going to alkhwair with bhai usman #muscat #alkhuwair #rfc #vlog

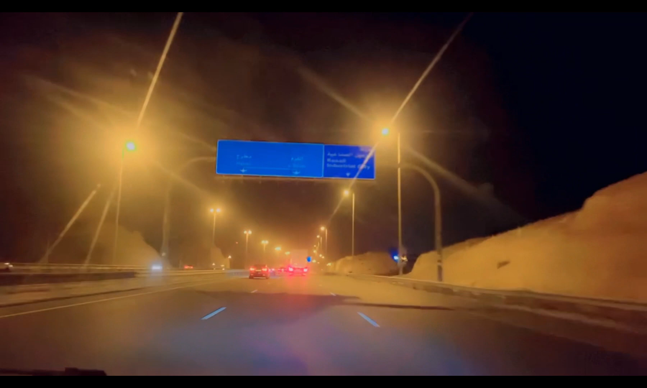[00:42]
ये देखिए, अभी हम एक्सप्रेस पे हैं और ये हम जा रहे हैं दोपहर, और इंशाल्लाह 20 से 25 मिनट तक पहुँच जाएंगे। और ये हमारे उस्मान भाई जो हैं, ये यहीं पर रहें, इनका काफ़ी एक्सपीरियंस है यहाँ पर।
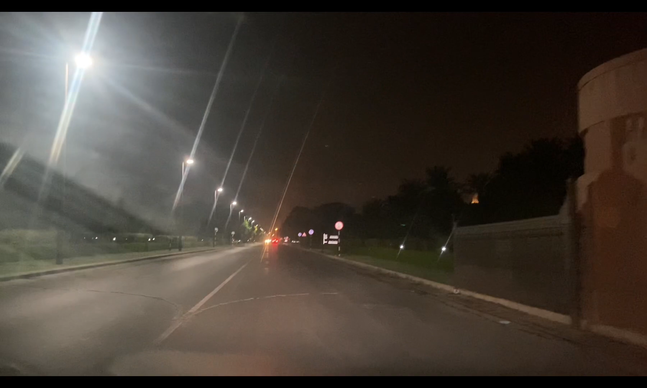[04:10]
रात का टाइम है, अभी यहाँ से गुरुद्वारा को ये व्यू दिखाते हैं,